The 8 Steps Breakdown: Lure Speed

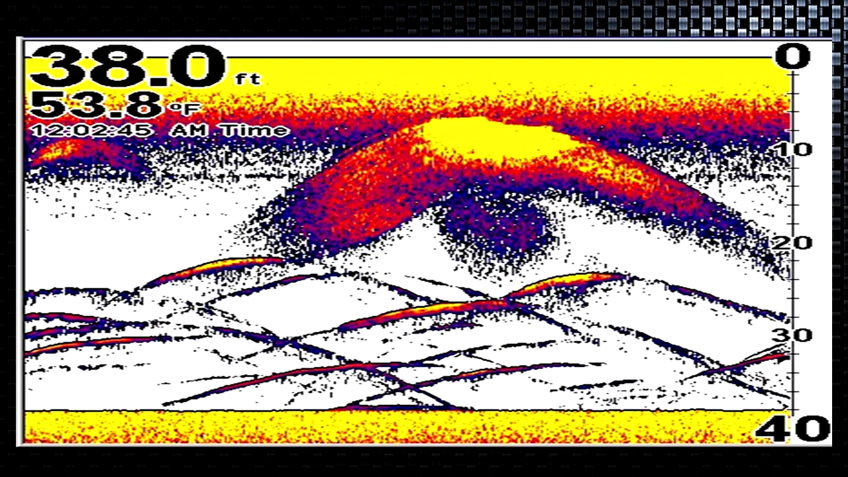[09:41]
On screen: depth 38.0 ft, water 53.8°F
you can get a good idea of the type of forage that your game fish are chasing and dictate your lure speed to that. So again, this screen shows a lot of things, it shows us a school of shad way up high in the water column, and it also shows us walleyes off the bottom. So remember back to our general factors, we talked about fish off the bottom and fish that are schooled tightly create high speeds. Shad are high speed movers. We should be moving pretty quick to catch these fish. So using your sonar is really going to help you dial in not only to the type of forage, but also some other factors that determine how fast we should be trolling. School of shiners is actually, shiners have a tendency to live more in the middle of the water column. So again, we're kind of using our sonar to give us an idea of what kind of not only forage is in the body of water we're fishing,
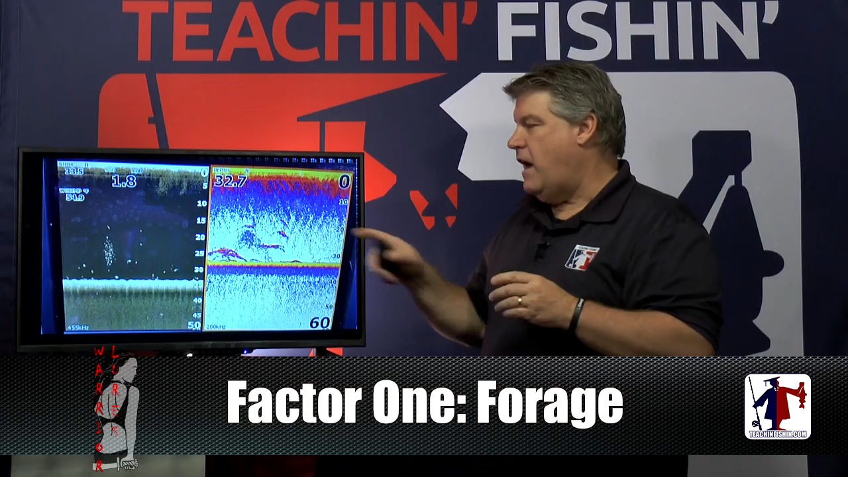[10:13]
but how close the game fish are to them, how aggressive they are, and how we can start to adjust our speed based on all of those things. And again, our last picture here is fish on the bottom.
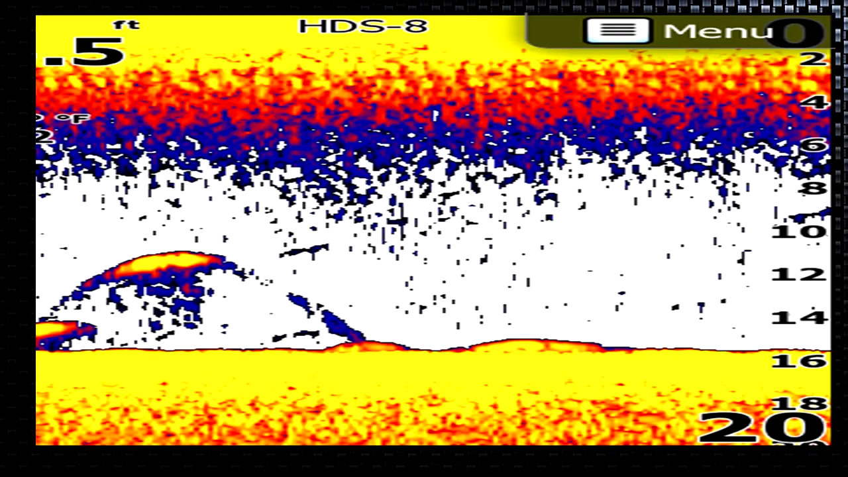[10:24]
We're going to probably need to go a little bit slower for these fish. These fish may be on the bottom because they're resting, they may be on the bottom because they're feeding on gobies or perch, bait fish that don't move very fast. So again, all these factors kind of go into picking a lure speed, but understanding the forage that you're dealt with, the forage that the game fish you're fishing for is feeding on right now, that is the number one critical thing of how fast you should start.
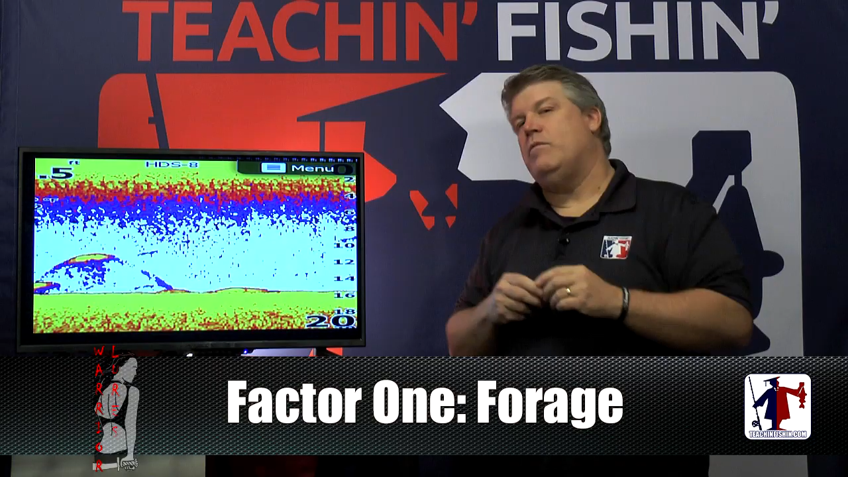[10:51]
We're probably going to adjust a little bit faster than that most days, but that's where we should get an idea of where we should start. All right, how fast can I go? This is a little trick that I use.
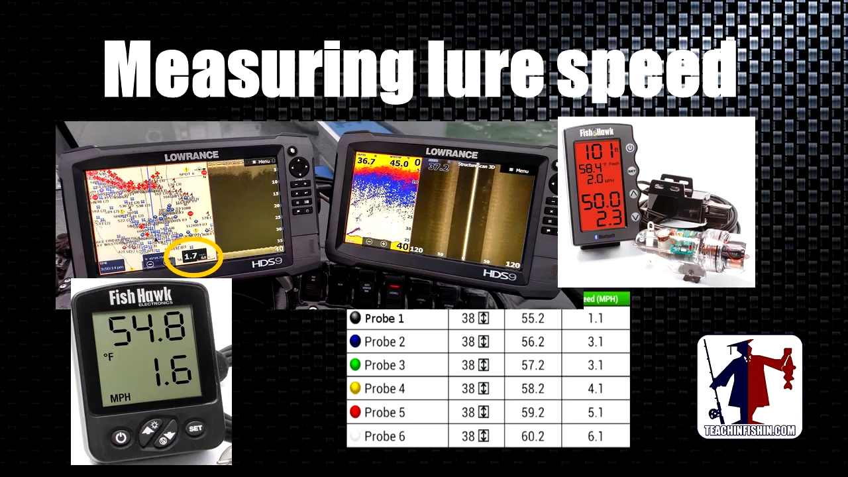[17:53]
It doesn't really tell us how fast our lure is moving.